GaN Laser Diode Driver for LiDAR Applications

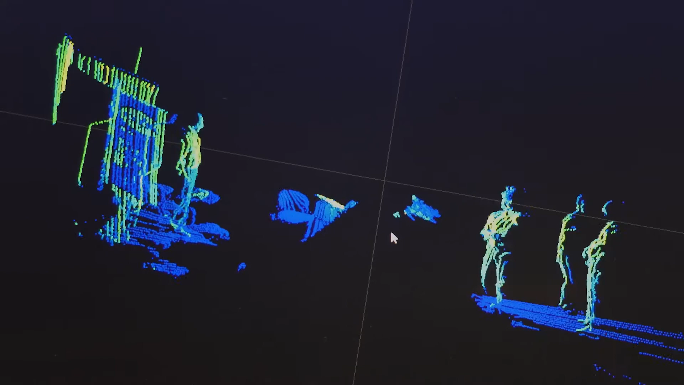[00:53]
The shorter the pulse, the better the resolution and the higher power the pulse, the greater the range.